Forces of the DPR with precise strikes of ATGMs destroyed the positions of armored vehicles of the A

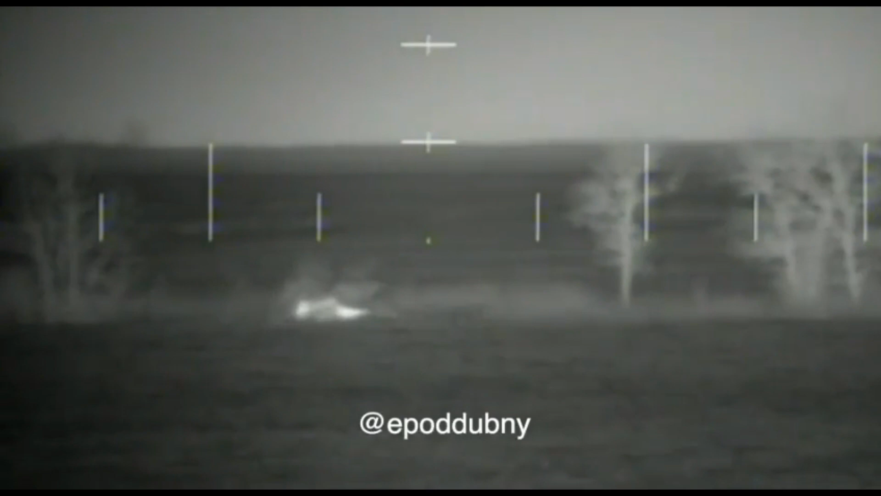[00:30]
using anti-tank missile systems, successfully destroy the positions of the Ukrainian army.
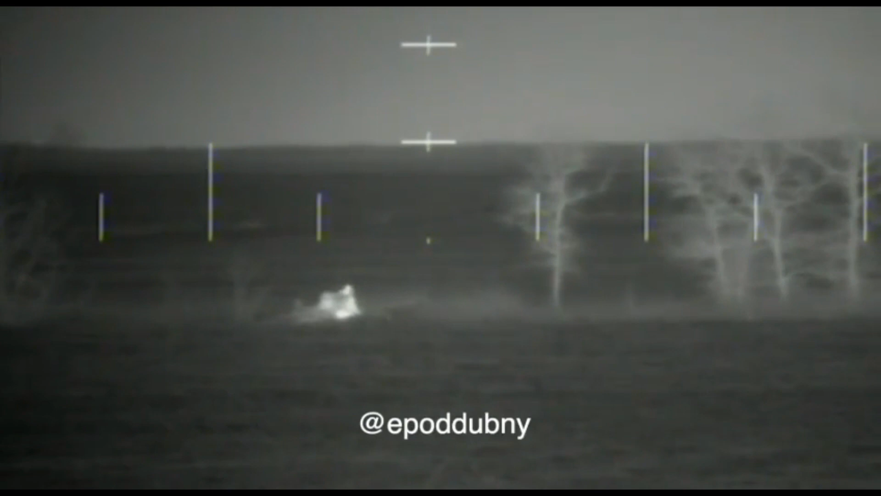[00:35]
It is noteworthy that even the armored vehicles of the armed forces of Ukraine, which were disguised and were in shelters, turned out to be destroyed.